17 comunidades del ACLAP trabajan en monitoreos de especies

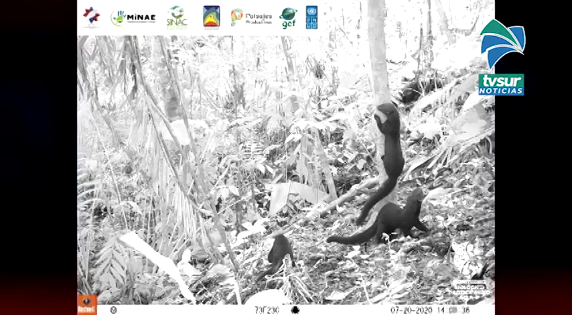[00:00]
El Sistema Nacional de Áreas de Conservación y el Programa de las Naciones Unidas para el Desarrollo implementa un modelo de ciencia ciudadana con el trabajo de brigadas de monitoreo biológico
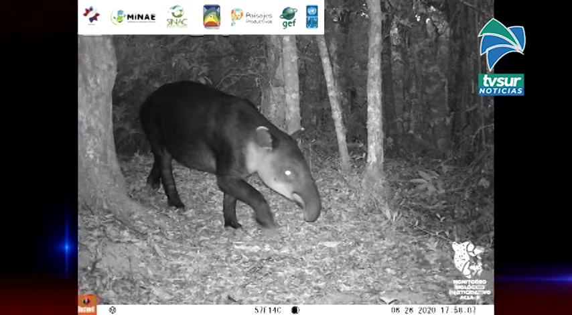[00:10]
participativo en 17 comunidades cercanas al área de conservación La Amistad Pacífico. Se trabaja en la Reserva Forestal Los Santos,